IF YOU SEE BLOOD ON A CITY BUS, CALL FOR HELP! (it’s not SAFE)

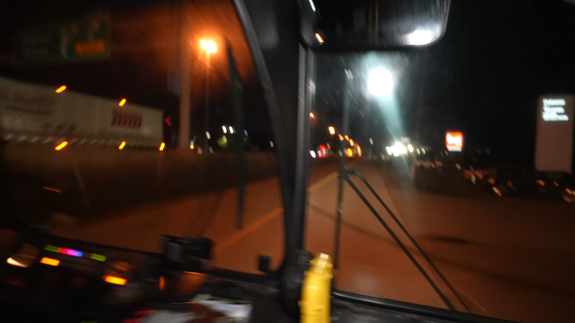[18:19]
Yo, he's gone What the heck? Okay, what is going on? I don't know, but how did he just disappear?